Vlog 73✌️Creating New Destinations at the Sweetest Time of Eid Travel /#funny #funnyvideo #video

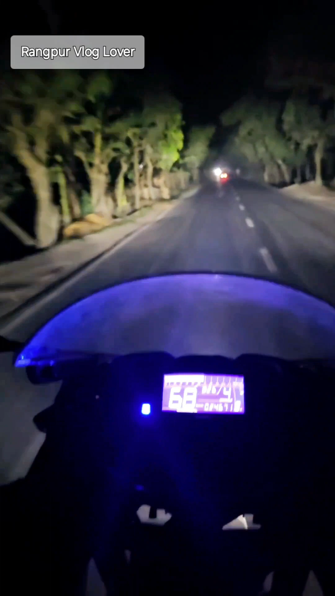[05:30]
राश्ता टा फाका छिलो एजन नो टुगाइड इस्पीट तूल ची बाटेखेने अतु इस्पीट देखनो जावेने जन अल पी स्पीट देखनो होच्छे सवाइब पाशे थाकियो और लाइक, कमेंट, शेयर थेंक यू आल और सब्सक्राइब डचलेंग टाटा